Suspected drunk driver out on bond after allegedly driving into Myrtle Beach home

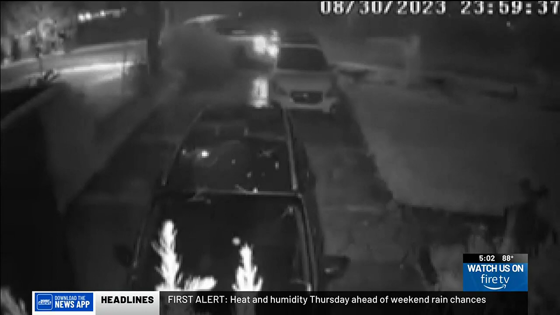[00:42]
You can see from this surveillance video, the white truck that causes the damage is completely off the road.